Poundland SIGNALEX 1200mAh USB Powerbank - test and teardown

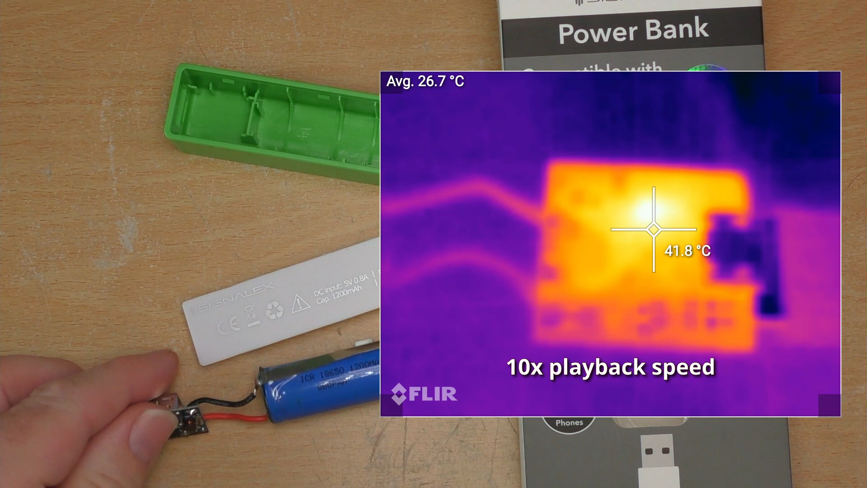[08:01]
On screen: spot 41.8°C
both when charging but especially when discharging. I filmed it from cold with a one amp load on it.
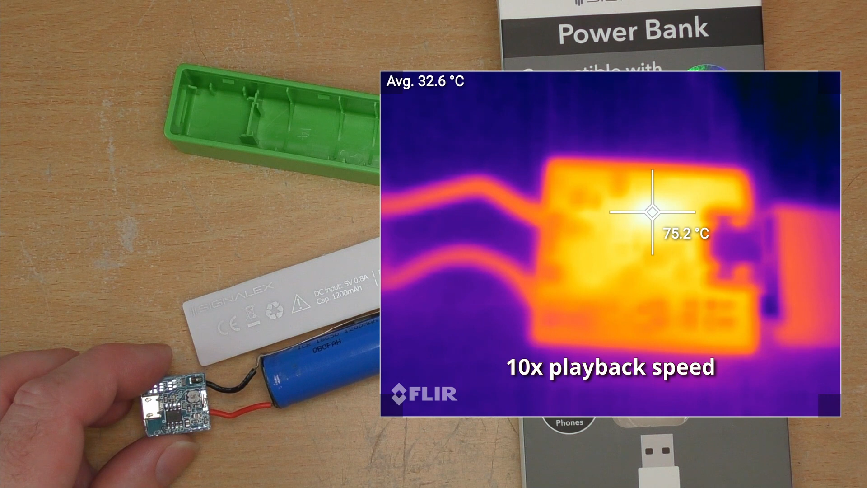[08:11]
On screen: spot 75.2°C
It's interesting to see just how quick it heats up. In fact within six minutes it's got to pretty much I think 90 or 100 degrees. So that's in free air as well. Imagine it being cooped up within this little case with no free air flowing around it. So certainly these things get hot whenever they're run at their maximum.